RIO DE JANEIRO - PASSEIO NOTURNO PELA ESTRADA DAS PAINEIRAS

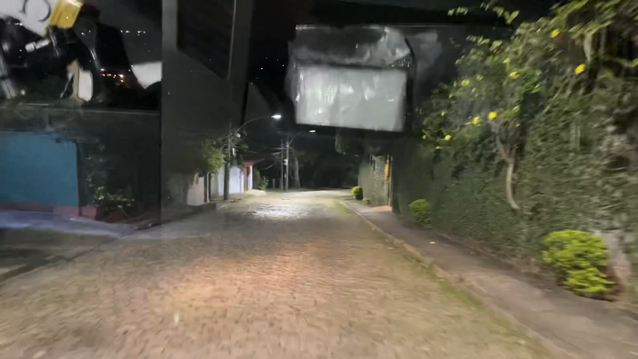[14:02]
Ele fica acima do morro do Cerro Corá. Ali é Cerro Corá, né? Aqui, ó. Vai aparecer aqui agora.
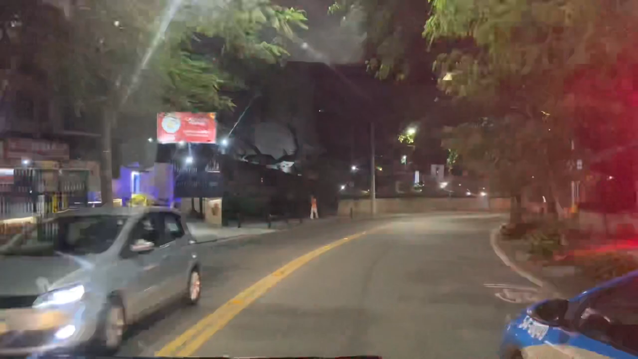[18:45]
Seu polícia tá devagar aqui, né, cara?
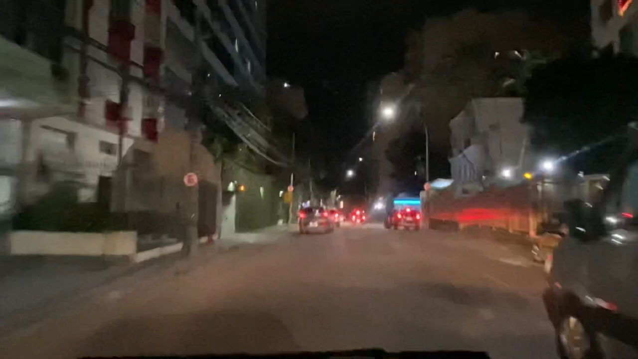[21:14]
Bom, pessoal, eu vou parar por aqui, porque assim, o foco da filmagem foi a descida do Cristo. Agora nós já estamos aqui em Parque de Laranjeiras, um pouquinho mais à frente vai ser o Flamengo, e eu vou encerrar a gravação, valeu?